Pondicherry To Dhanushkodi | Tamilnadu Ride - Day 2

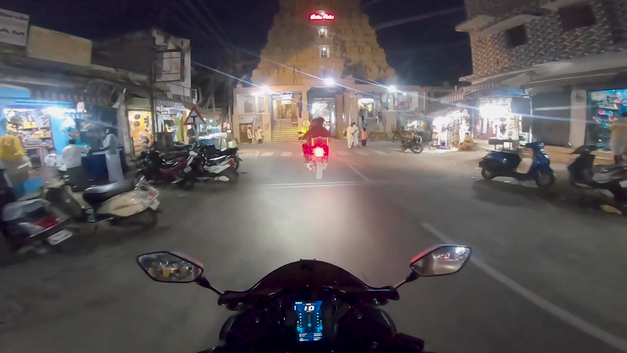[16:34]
राइट साइड में जाना अलाउड नहीं है, वेस्ट टावर है। अच्छा लग रहा है बहुत, और देखते हैं थोड़ा आसपास से ही देखेंगे,
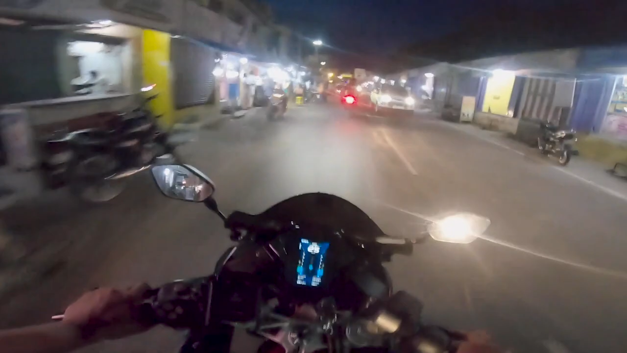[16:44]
मंदिर में जाएंगे नहीं क्योंकि एक तो बहुत ज़्यादा कोविड रीज़न है। वे टू तीर्थम बेदिंग, ओके। जो मेन रामेश्वरम टेम्पल है वो बीच में, एक्चुअली वहाँ पे हम लोग जा नहीं पाएंगे।
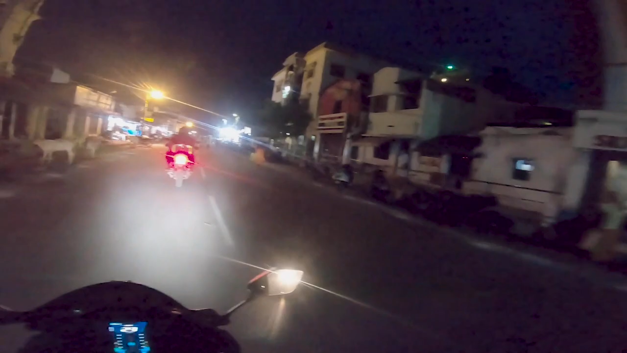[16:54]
हाँ मेन एंट्रेंस यहाँ पे आ गया है फ्रंट में, बहुत भीड़ है भाई, इधर इधर नहीं जाएंगे, मतलब ये सेफ नहीं है एक्चुअली।